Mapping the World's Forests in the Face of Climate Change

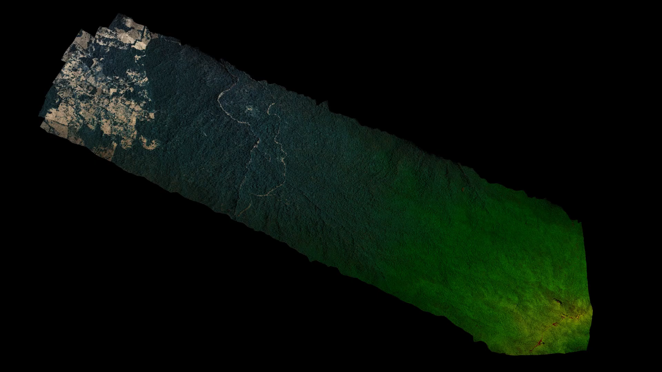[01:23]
Technologies that allow us to measure canopy gaps from the air airborne laser scanning or lidar
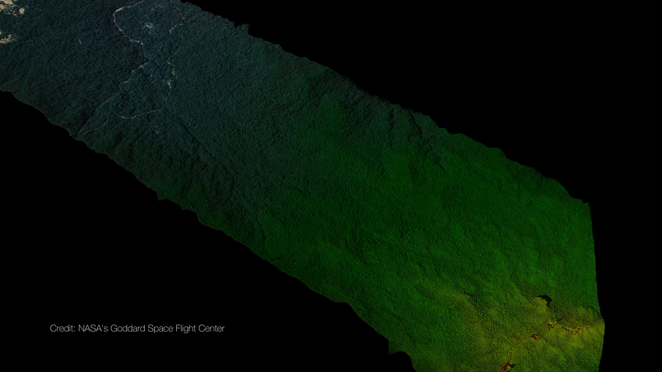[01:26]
mounted on a plane and is flown across a landscape it builds a 3d model of what that canopy looks
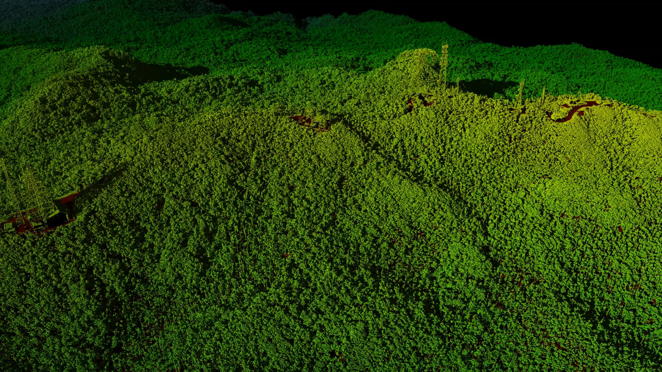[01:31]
like in incredible detail and using these data we
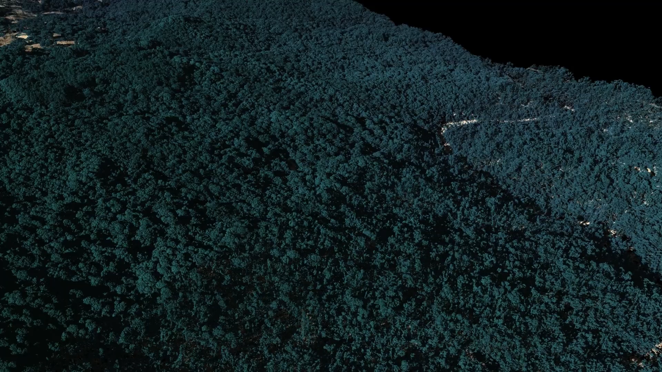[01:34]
can actually reconstruct exactly where these canopy gaps are across big spatial scales so tens if not hundreds or thousands of kilometers squared.
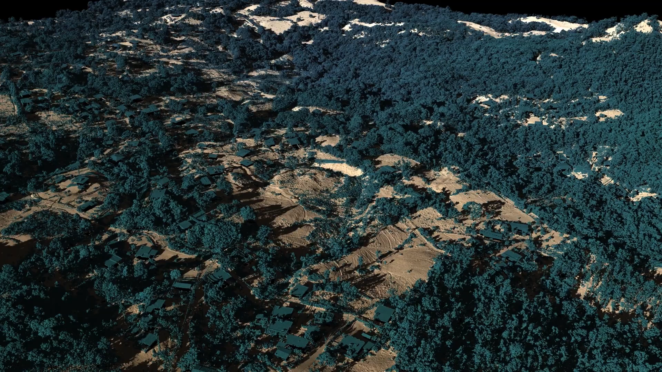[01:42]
Traditionally one of the limitations of airborne lidar has been that it's been acquired on a sort of a